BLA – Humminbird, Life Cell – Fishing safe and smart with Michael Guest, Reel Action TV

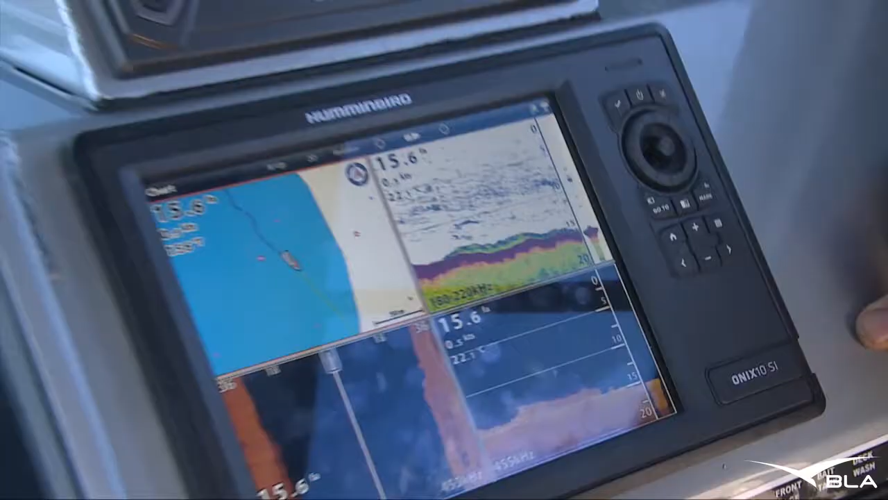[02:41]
So I've got pretty well the whole gamut of situations covered.
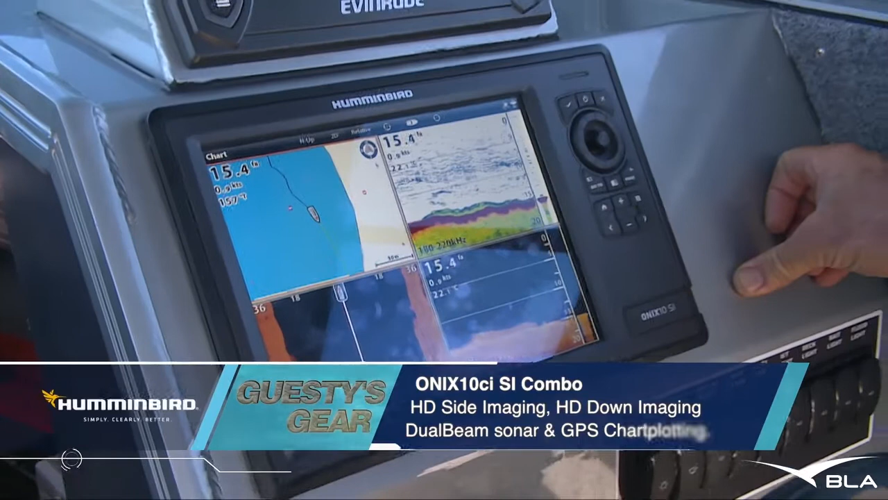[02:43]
On screen: depth 15.4 ft
I can mark my point when I get a bite. I can keep an eye on the digital sander. I can look out to the sides and see if there's any fish hanging out the sides that we can cast off plastics at.
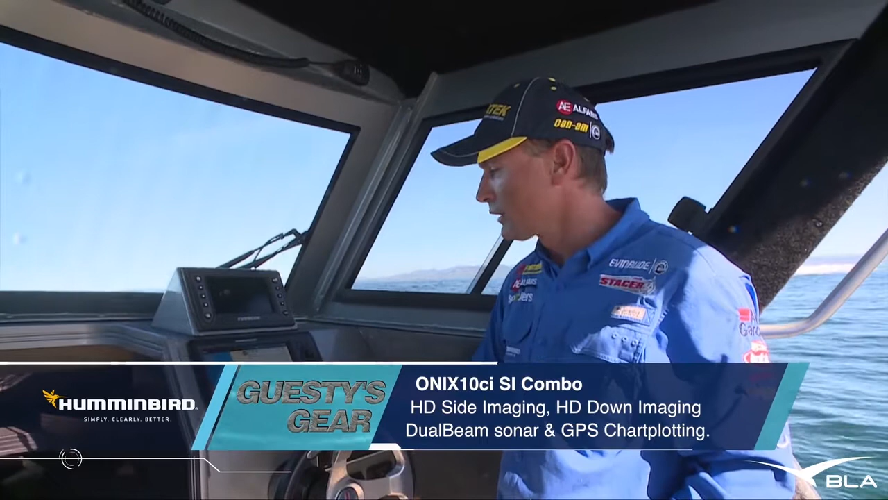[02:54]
And then I can use the down imaging as well to confirm things that I see on the digital sander. So I'll see a big sort of school of bait and I think I can see some fish around that bait fish on the digital.
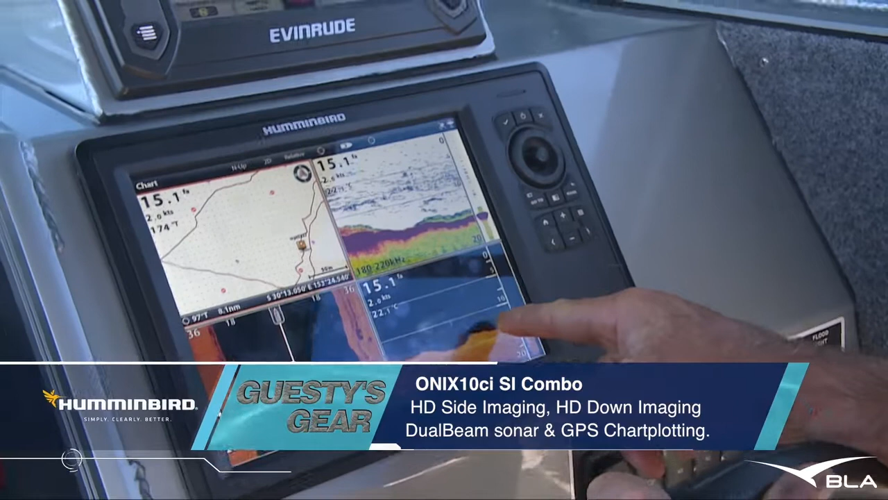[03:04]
On screen: depth 15.1 ft
I can look at the down imaging and confirm, yes, they are definitely some bigger fish hanging around there. So no point having all that technology if you don't use it. This one's a cracker of a unit because there's so many options and I do like the big screen.